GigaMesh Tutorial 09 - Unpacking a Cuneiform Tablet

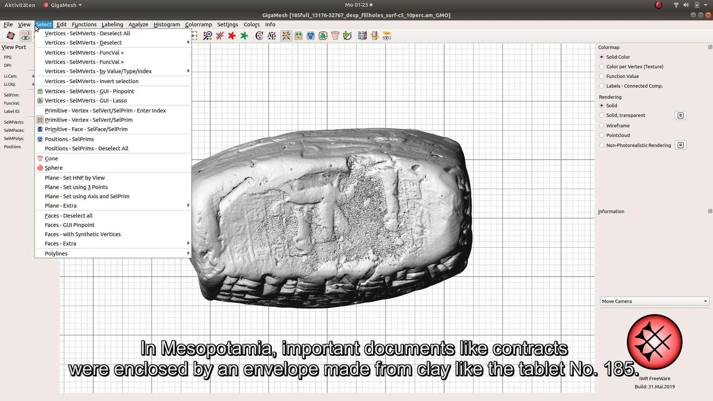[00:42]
By using View Mesh Plane as Clipping Plane, we can take a look inside the object. If necessary, use View Mesh Plane Flip to hide the mesh on the other side of the plane.
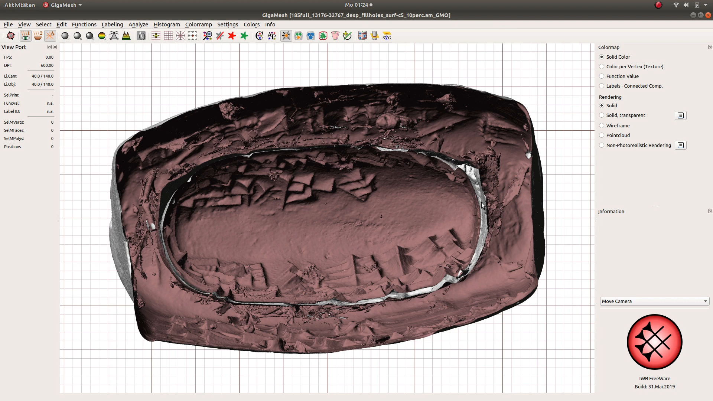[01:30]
On the outside, there is a summary of the tablet's content as well as shallow imprints from a cylinder seal.
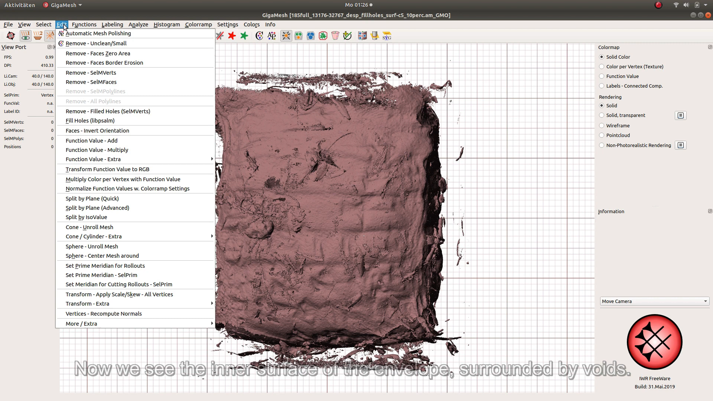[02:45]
Since this is the back side of the surface, the mesh is rendered in red.
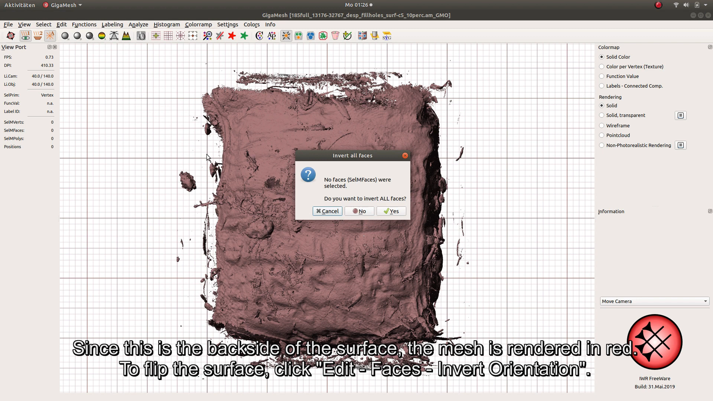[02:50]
To flip the surface, click Edit Faces Invert Orientation. Removing the inner surface of the envelope is more difficult. Labeling does not work, because the inner surface of the envelope and the tablet are one large connected component. To separate the surface, we have to compute the ambient occlusion, related to the SkyView factor.
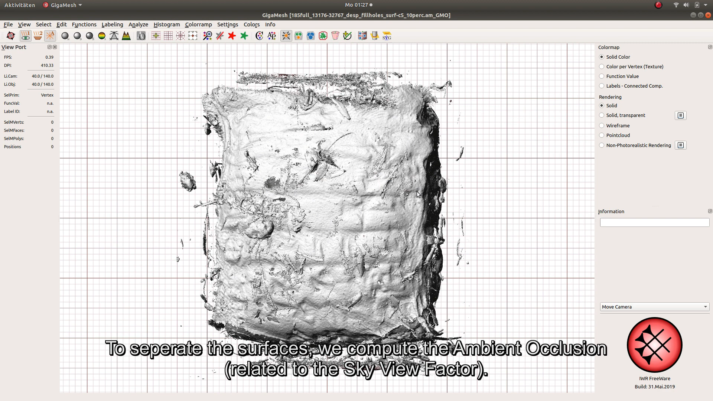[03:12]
The result is the amount of ambient light reading each vertex, which is stored as function value. As a result, the exposed outer vertices obtain a high function value, while most of the inner tablet has a function value of zero. Due to holes, the value can also be slightly above zero.
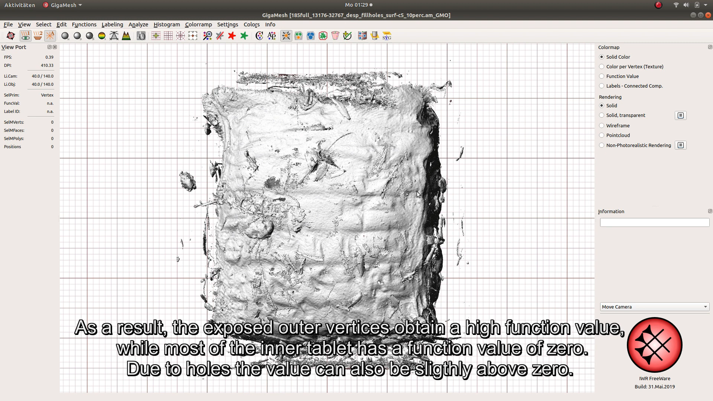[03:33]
Computing ambient occlusion may take a while.
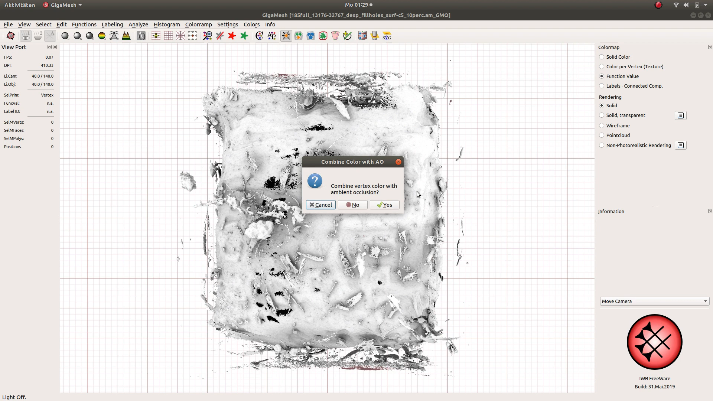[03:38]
The function value is represented from low to high by a black-white color ramp.
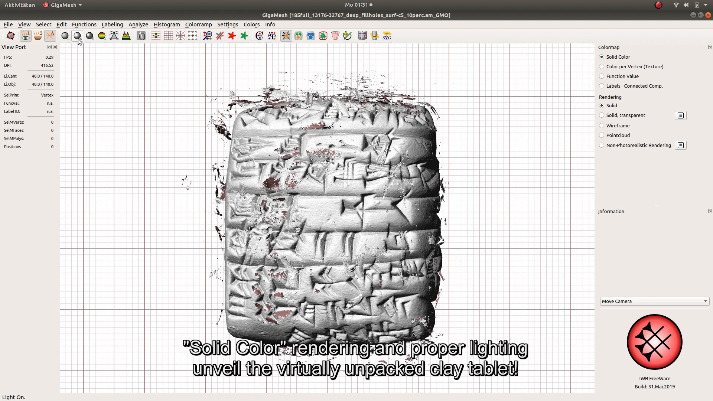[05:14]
The unconnected components can easily be removed with the Clean Mesh button.